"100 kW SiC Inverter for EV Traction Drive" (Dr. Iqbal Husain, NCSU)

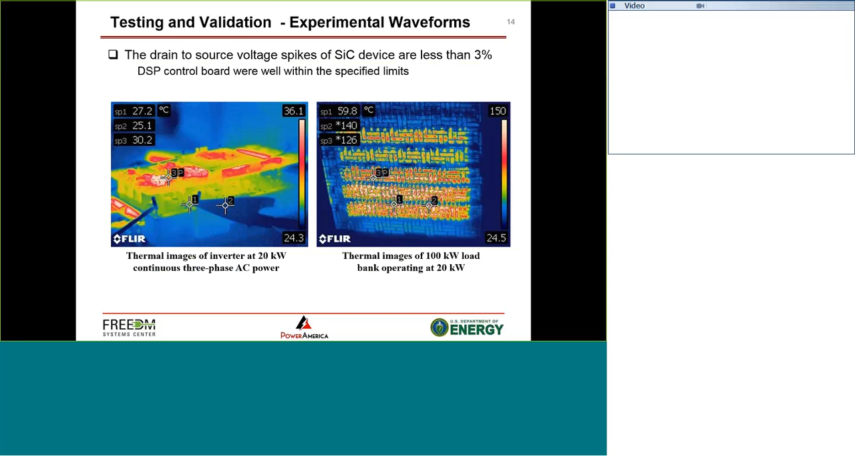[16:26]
So here is showing some of the thermal images. The temperature distribution, as you can see, is very even. And the ported inductors are underneath the PCB and the driver stage circuit are all well within the stress, the thermal stress limit of the circuit.
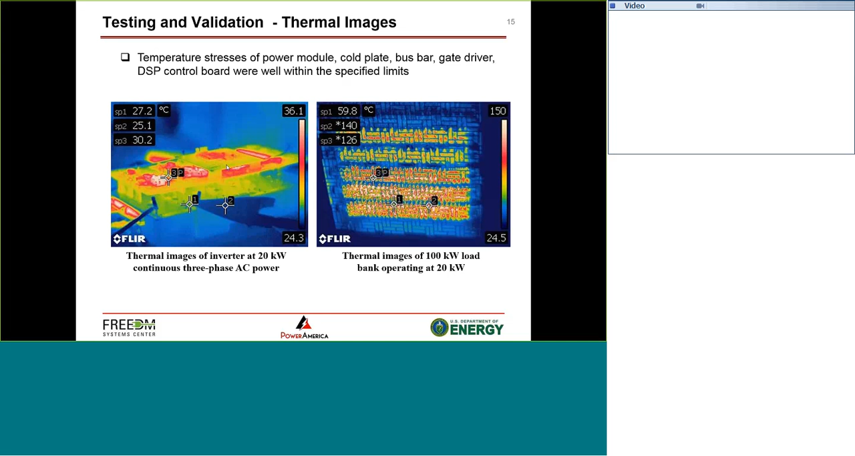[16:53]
So here's some more efficiency evaluate results here.